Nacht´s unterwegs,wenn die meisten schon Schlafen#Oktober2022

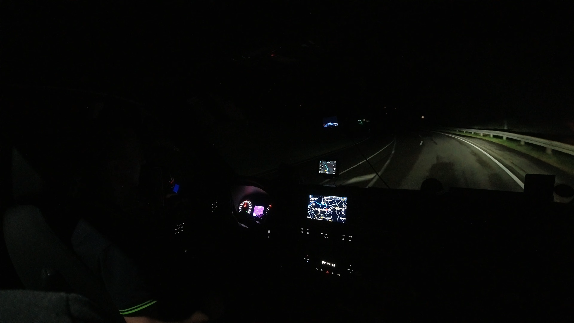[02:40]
Hier ist 70 und der wird hier gleich abheben. Und der wird so schnell fahren, dass wir da vorne rot haben. Na? Ich halte mal die Hand dahin, so dass das Nummernschild nicht zu sehen ist. So. Mach mal hier das Licht wieder an. Ich weiß nicht, warum hier dauernd alles Sperrzeichen sind. Mein TomTom sagt absolut nichts. Aber weißt du, das ist aber auch sowas wieder. In manchen Gegenden, wo man hinfährt,
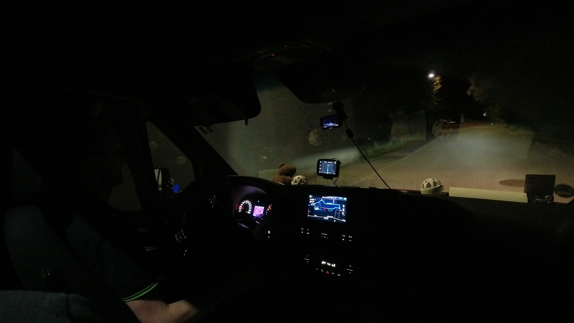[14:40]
So. Das heißt, wir müssen jetzt hier, so wie das Sternnavi sagt, außenrum rumfahren. 1,8 Kilometer. Da ist ein Auto, zwei Autos und die arbeiten da. Mensch, schade, dass ich nicht hier anliefern muss. Ich hätte bestimmt die Ware losbekommen. Oh. Mist, da hätte ich nochmal 50 Kilometer weiterfahren können. Ja. Viele denken sich jetzt bestimmt, oh Carsten, warum fährst du denn jetzt schon los, wenn du dann ein paar Stunden später noch weiter musst?
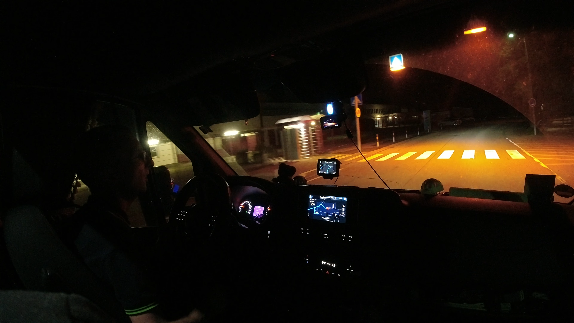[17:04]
Oh ja, da rauchen welche. Ein Mädel raucht. Wow, dieser. Die habe ich selbst im Dunkeln erkannt, dass das eine hübsche war. Naja, Carsten, du sollst auf die Fahrbahn achten und hier nicht auf Mädelfang sein. Naja. So. Außerdem in der Nähe von Aalen, da habe ich schon was. Oh, was willst du hier sagen? Da habe ich schon eine. Woanders habe ich noch welche. Nein.
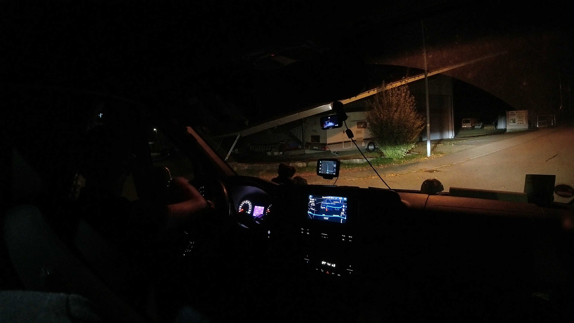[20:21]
Kann man sich hier hinstellen? Das wäre vielleicht was. Schauen wir mal. Wenn ich mich jetzt hier so hinstelle, da stehe ich mit dem Arsch draußen. Naja, da stehe ich mit dem Arsch draußen. Außerdem ist hier gegenüber eine Einfahrt, da kommt kein LKW raus. Deswegen haben sie das gemacht, damit der LKW da rauskommt. Ja, ja. Nee, nee, kann ich auch nicht machen. Wir stellen uns. Ach, Scheibengleister, wir stellen uns da oben hin.